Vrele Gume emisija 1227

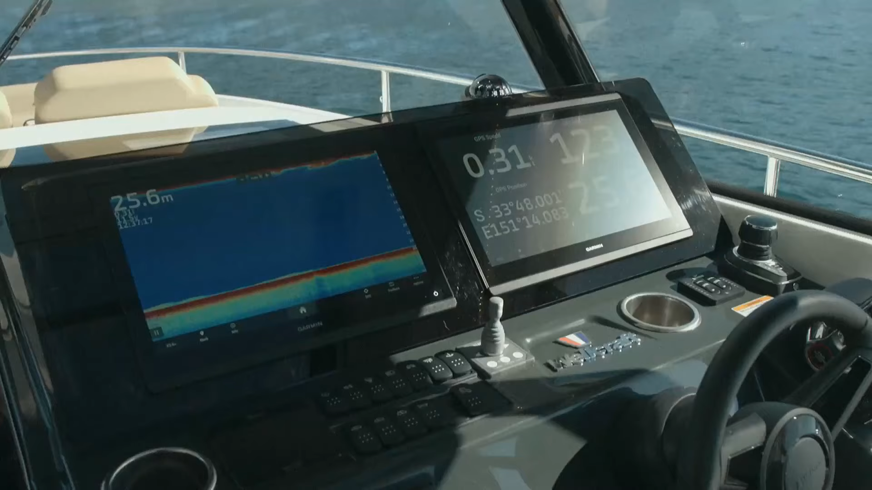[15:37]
On screen: depth 25.6 m
komandna ekrana na kojima su smeštene sve funkcije navigacije,
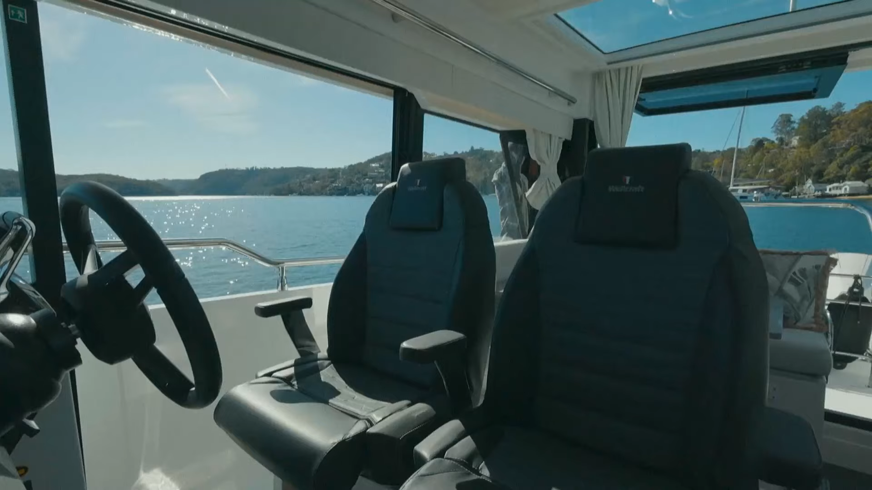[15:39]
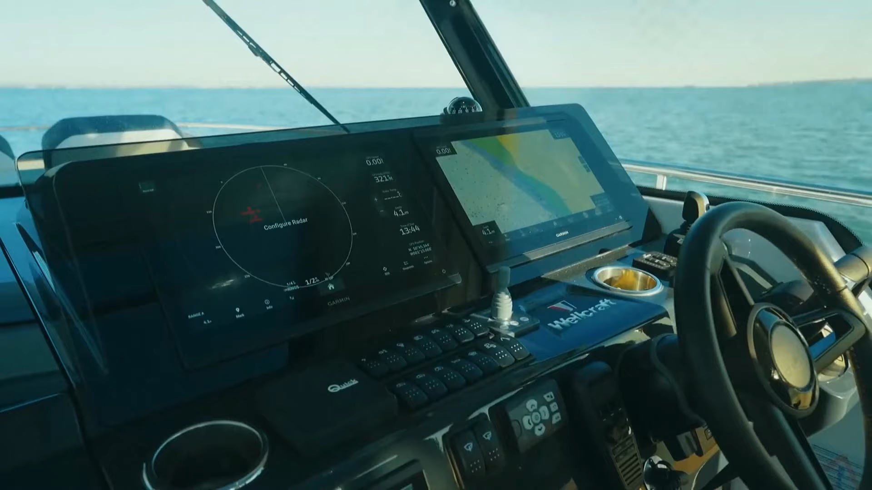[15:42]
radara, automatskog pilota i podataka o sistemima.